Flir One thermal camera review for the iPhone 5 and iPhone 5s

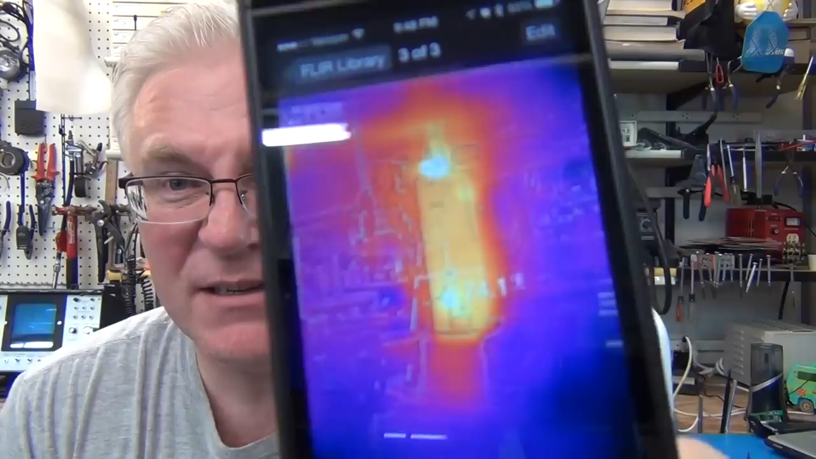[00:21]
This is a picture of my water heater and it does temperature in there.
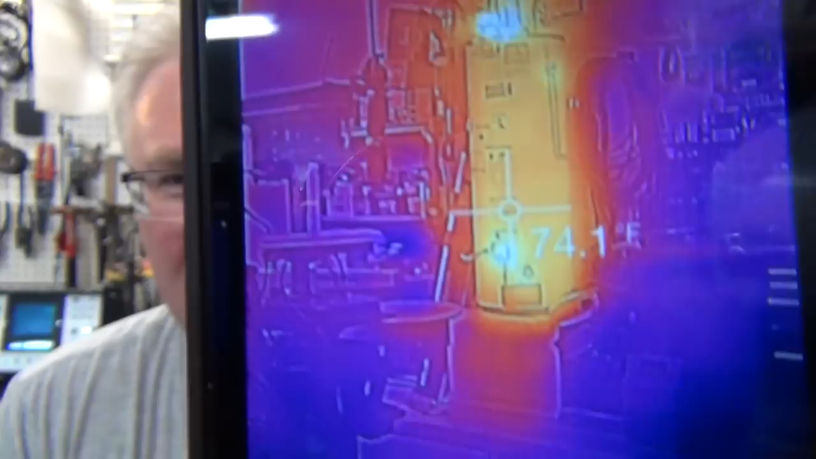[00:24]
That's nice. It does a nice blended image so you can see what you're looking
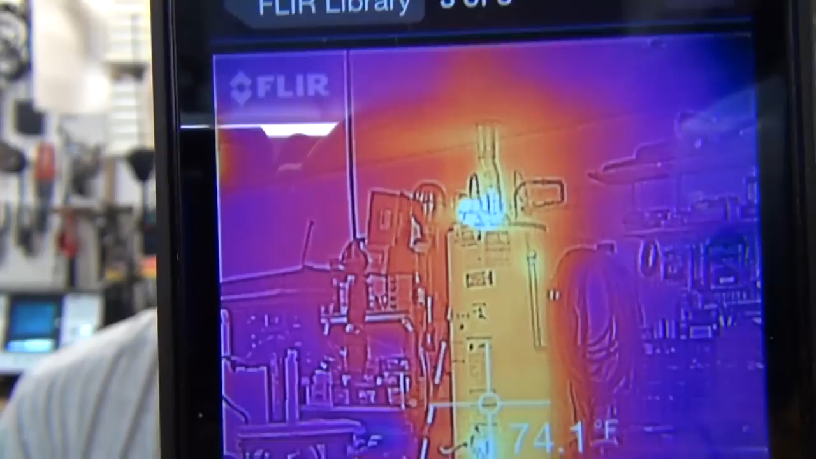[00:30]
On screen: spot 74.1°F
at as far as the temperature gradient is concerned. It's not just the temperature gradient.
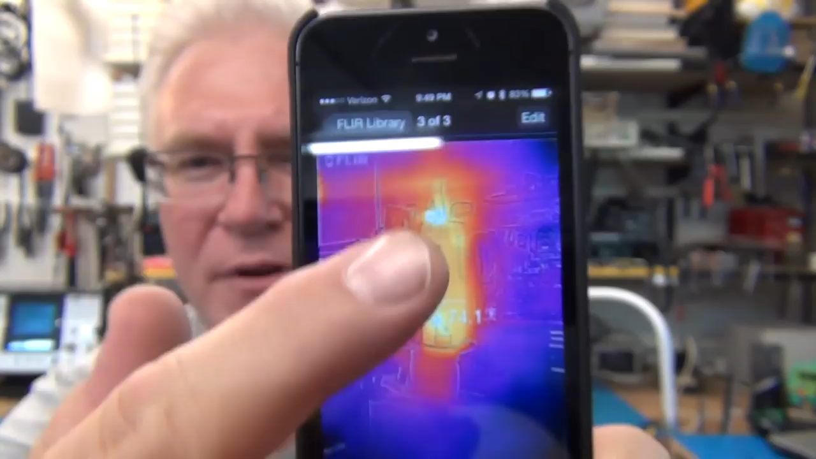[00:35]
If you're a little confused you can always pull down and see what it was for the picture.
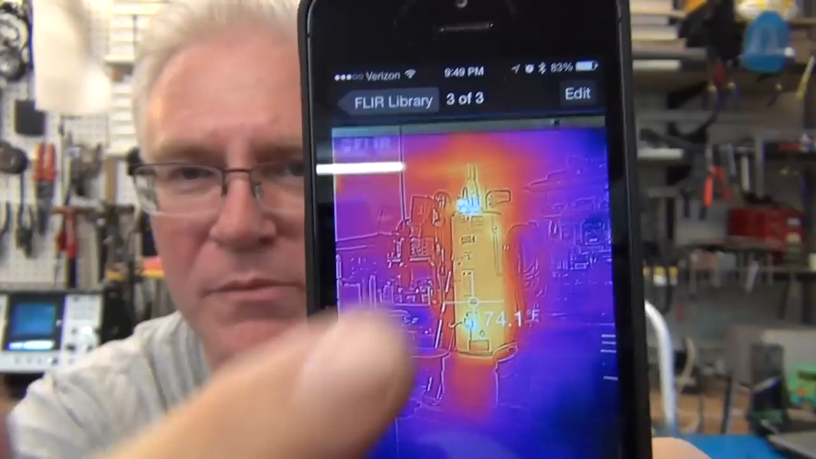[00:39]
On screen: spot 74.1°F
You can do some you can go into edit mode and do a lot of changes.
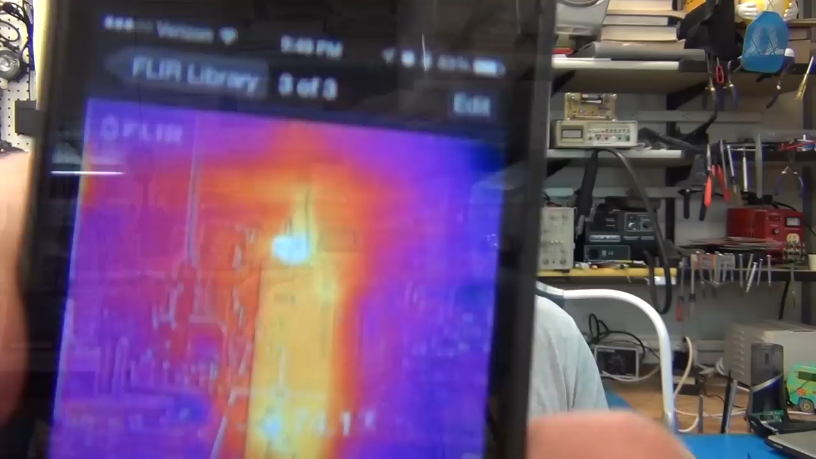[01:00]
You're supposed to take pictures at arm length away but it does have five programs that let you do several different things.
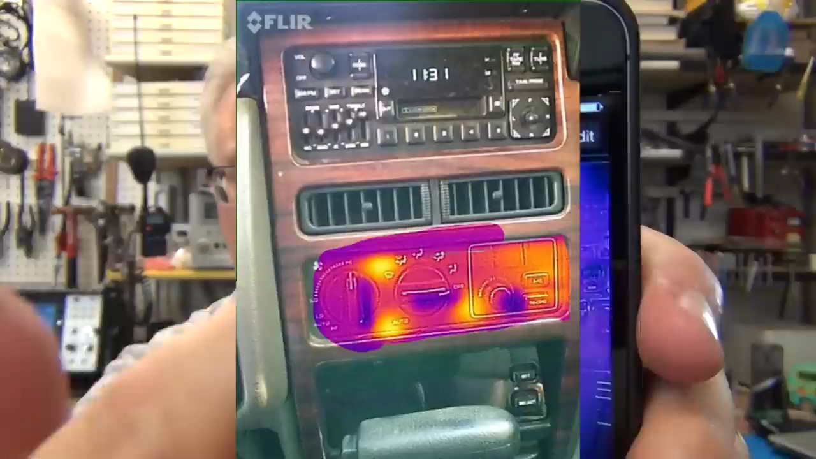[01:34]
A paint program which we'll cover later lets you say well yeah I like the image but I only want to show just this this this temperature. I want the rest of it to be a regular image and you can paint out what you want to be image and or paint in what you want to be the fluid gradient temperature and then save that image off to your to your phone.
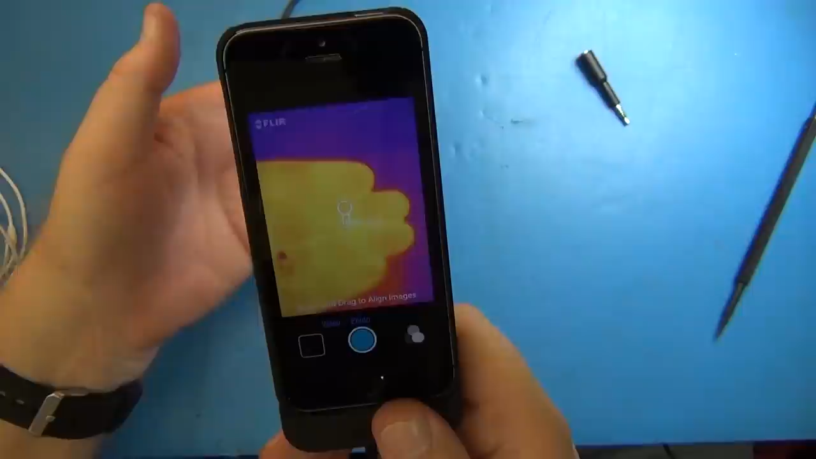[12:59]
image is off but I can take and draw it like this and I can sit and realign the image for the close-up so now the background image is much closer to to my actual fingers and
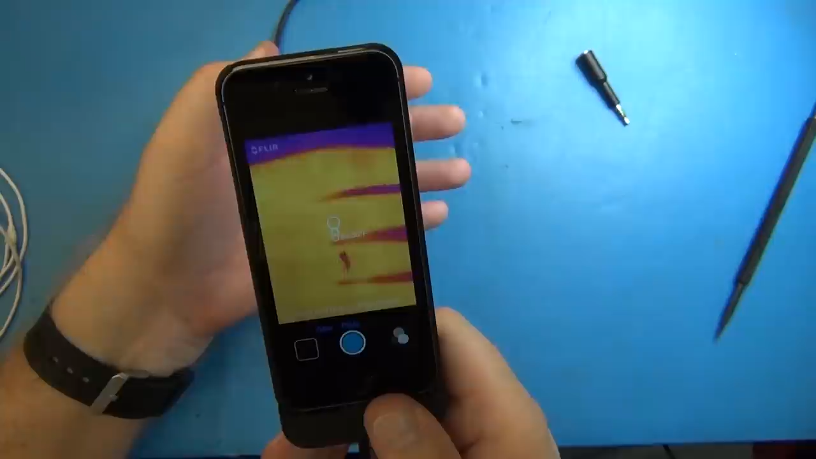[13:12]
and my ring whereas when I was at the other way you can really see it with the ring it shows my ring is way up there that that sort of funny line is my ring in the middle of my it was like a bad knuckle or something but that's my ring and I can readjust that there and see now that ring heat
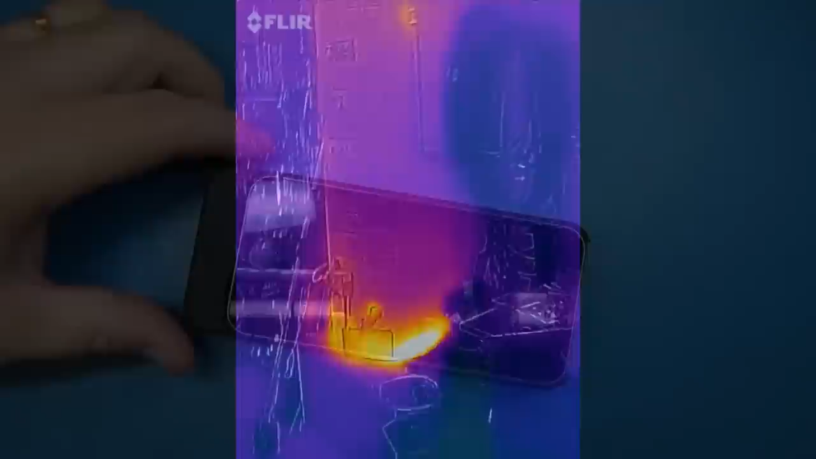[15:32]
would be our water heater and then the hot flue gases
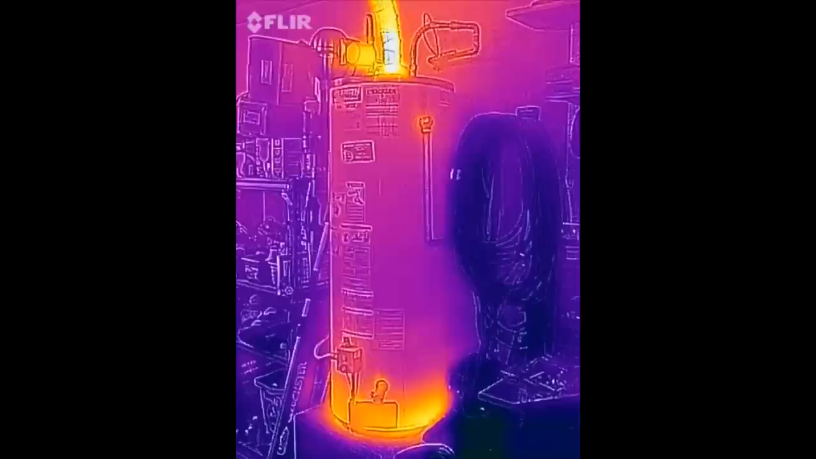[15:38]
it's a it's a gas-fired water heater going up through the roof and you can see where the heat is the bottom all
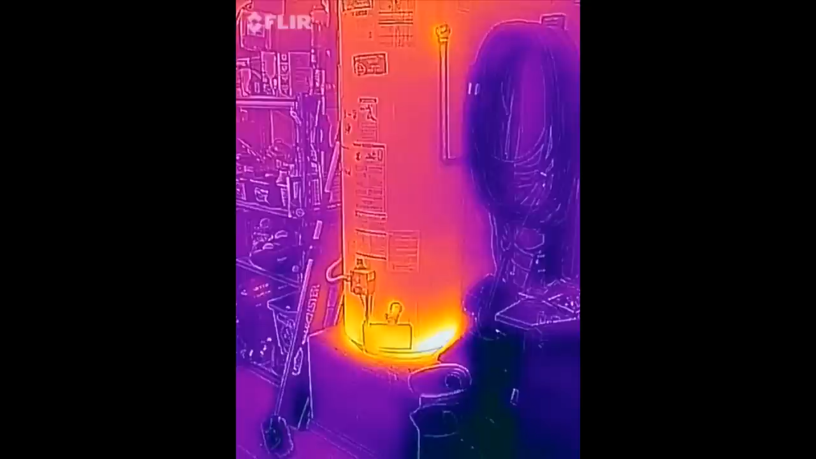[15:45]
normal operation there you certainly can see the hot spots look
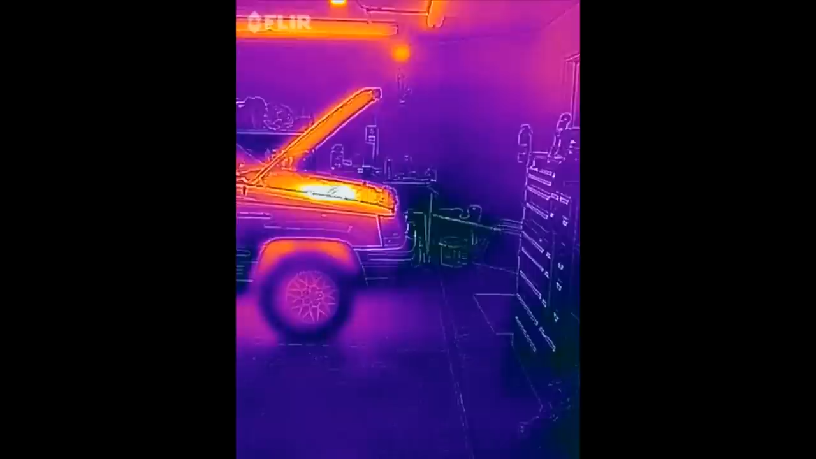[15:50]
at my jeep from the side so you could tell if you get like really one break really hotter compared to the others
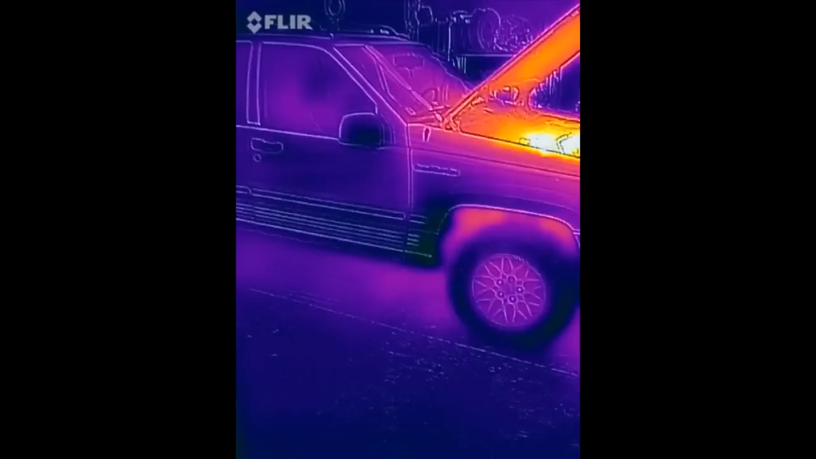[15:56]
Wow oh there's the motor
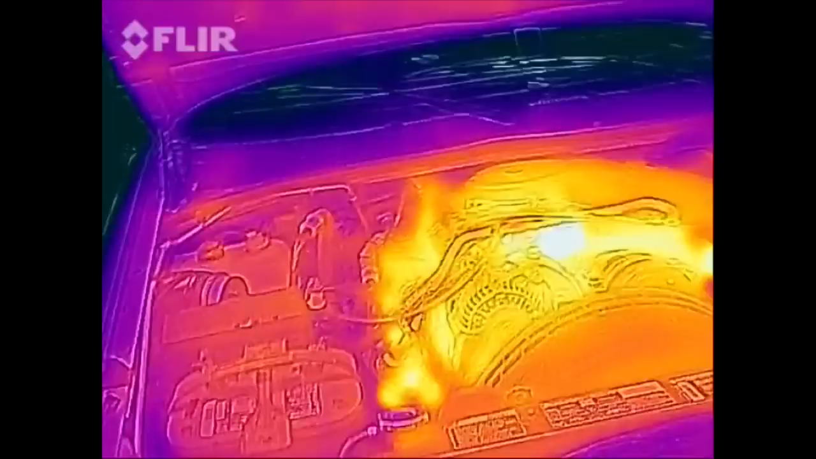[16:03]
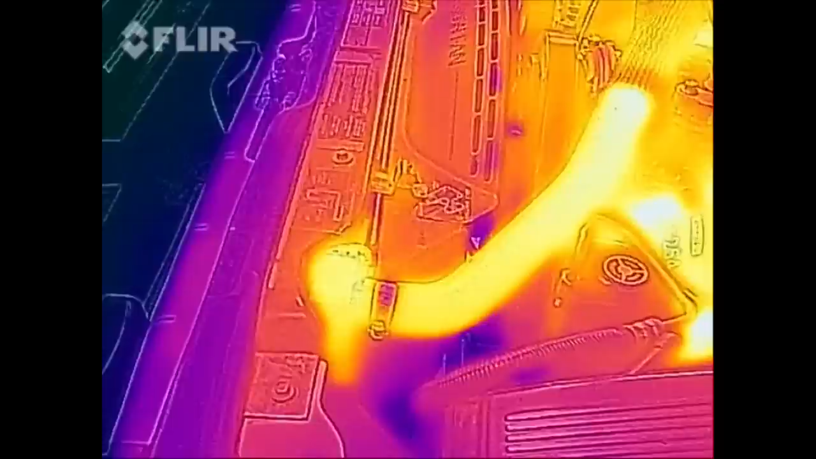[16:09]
you can see where the radiator is that's pretty clear where the radiator is going in
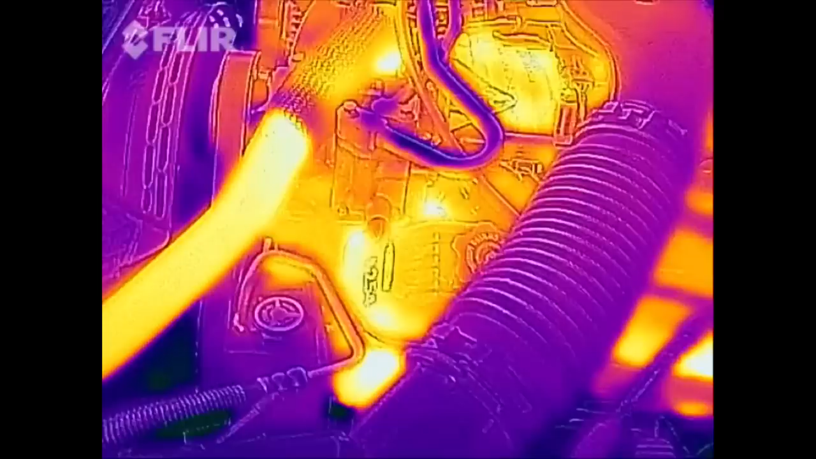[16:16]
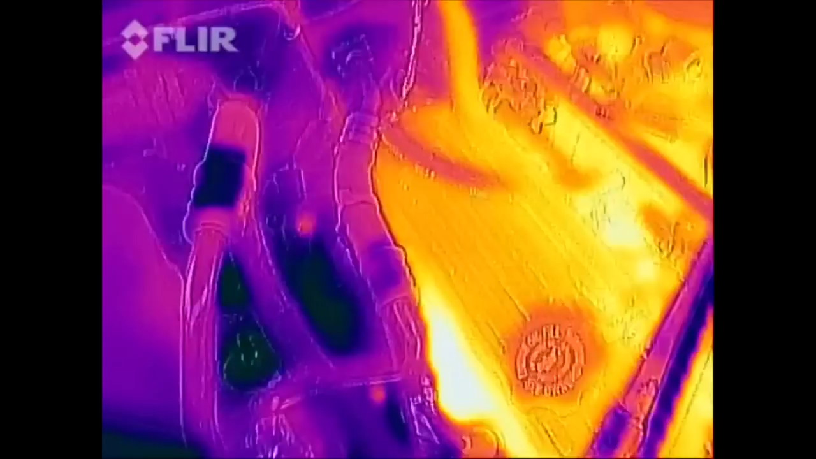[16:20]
that is quite amazing of course the heads are pretty hot I like the way it outlines all the images it does
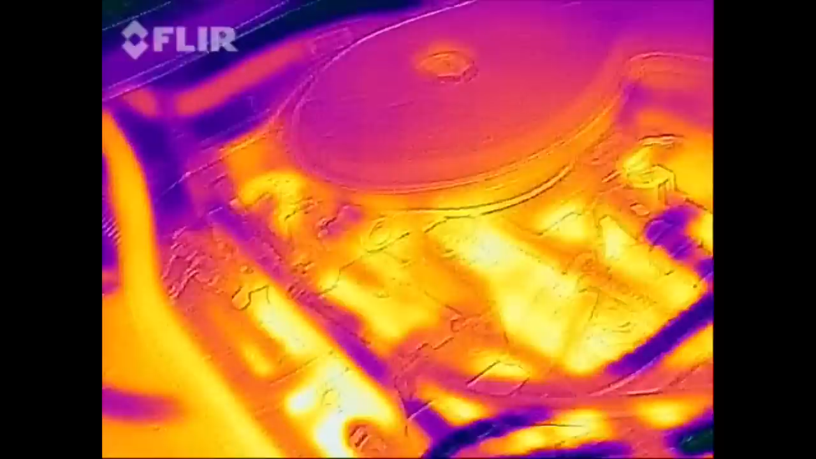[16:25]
a really good job of that makes it easy to know what I'm looking at